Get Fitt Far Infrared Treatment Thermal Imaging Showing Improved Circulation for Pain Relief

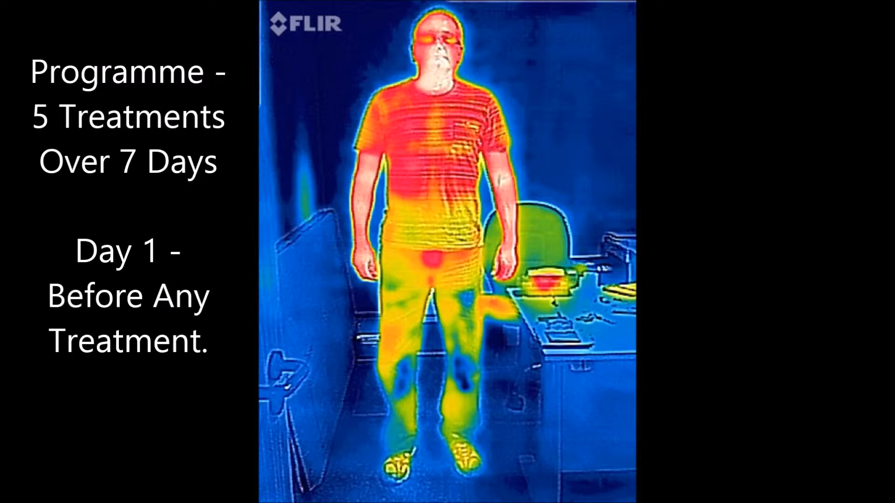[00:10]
leading to elimination of a chronic pain. The first image shows Malcolm before any treatment, and if you take a look at the knees, you will notice that there are dark blue areas around both knees. This is showing extremely poor circulation and very poor blood supply. When looking at the image after 20 minutes of treatment, you will notice that the colour in the knees has changed. There is some orange, some yellow and some green.
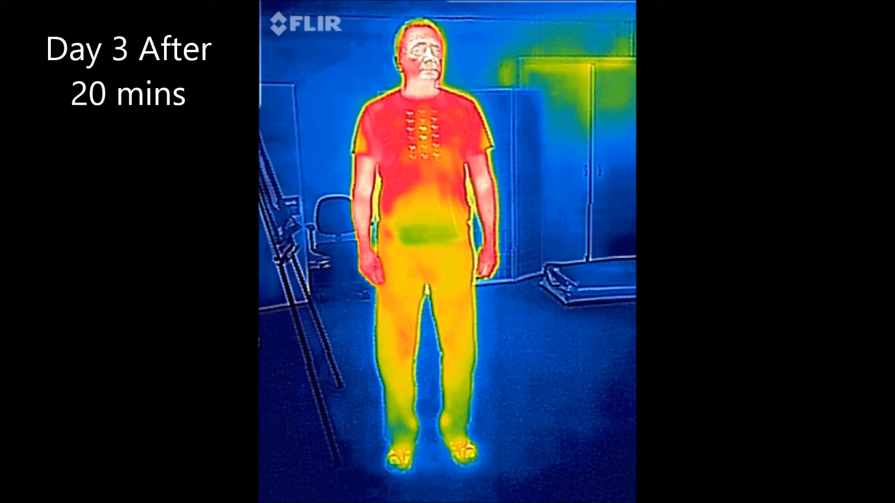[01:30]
On day 3, after 20 minutes of treatment, you are starting to see an increase in the red and orange that is appearing in the thighs, and you can see again that there is increased orange and red areas starting to emerge around the knees, showing increased temperature in those areas, which is indicating again a greater increase in blood supply. Now on day 4, after 25 minutes of treatment, you are starting to see a stronger orange colour appear in the thighs and in the waist,
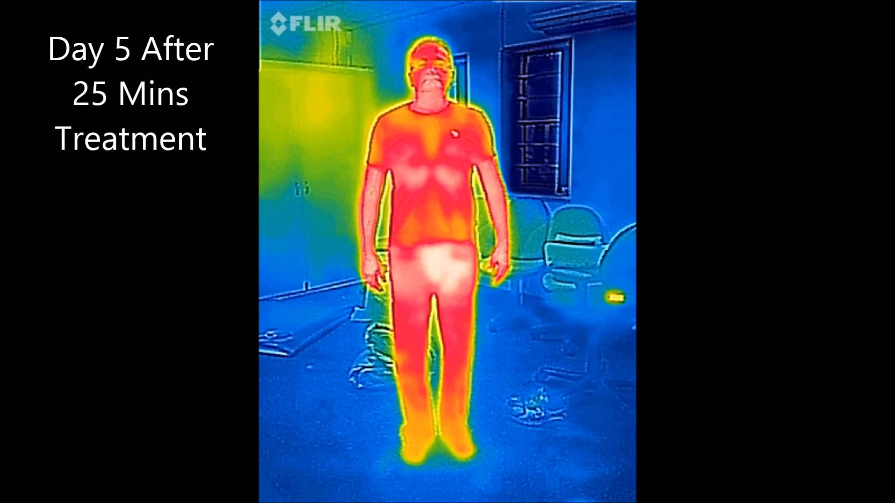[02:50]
showing that there has been a significant increase in the blood supply from the head down to the ankles. And at this point, the client indicated that his pain score had reduced from 10, which was extreme pain, it had been reduced to a pain score of just 3 after 5 days of treatment. .